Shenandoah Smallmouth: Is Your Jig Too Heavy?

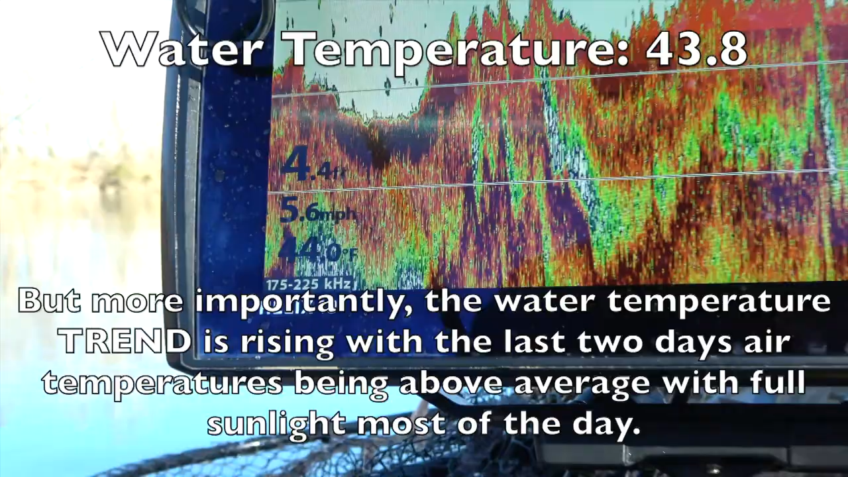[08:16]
On screen: depth 4.4 ft, speed 5.6 mph
I'm pretty happy with that temperature, especially because
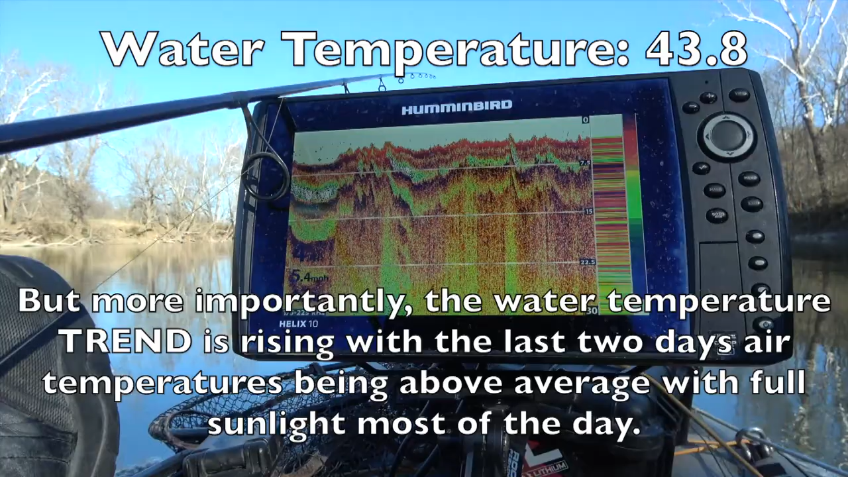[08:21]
it's been much colder here recently, and that upward trend in water temperature is a great thing.
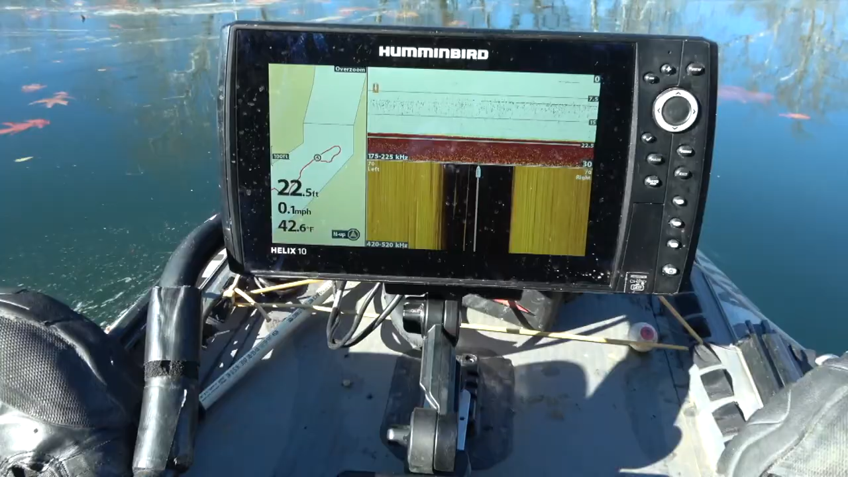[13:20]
On screen: depth 22.5 ft, water 42.6°F, speed 0.1 mph
I'm in the center of this winter hole, and it's 22 feet deep, right?
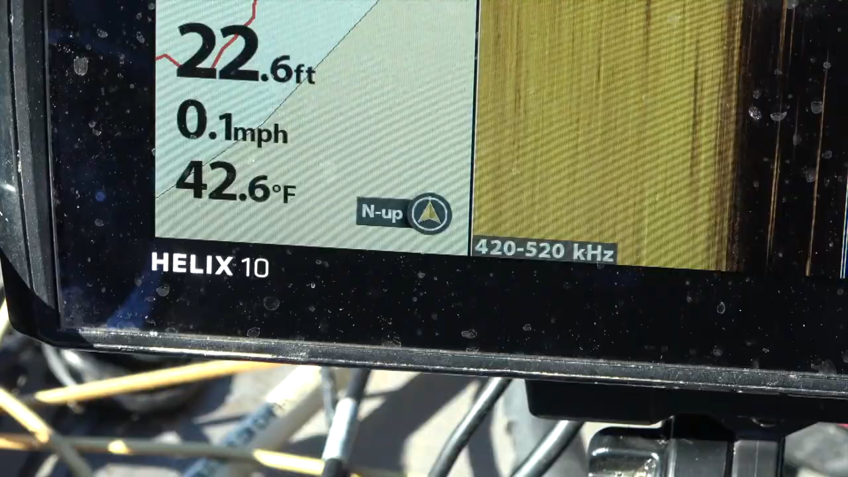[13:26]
On screen: depth 22.6 ft, water 42.6°F, speed 0.1 mph
Look at that water temperature. That water temperature,